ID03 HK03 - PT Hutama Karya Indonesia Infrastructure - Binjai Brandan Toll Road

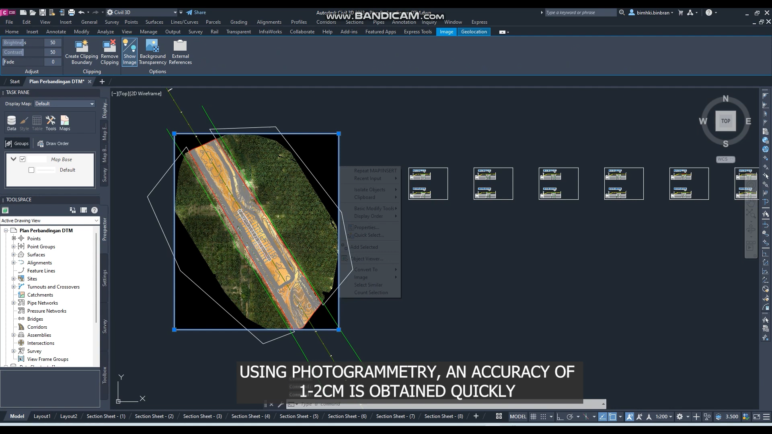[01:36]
Using photogrammetry, an accuracy of 1-2 cm is obtained quickly, which is very useful in future construction industry development.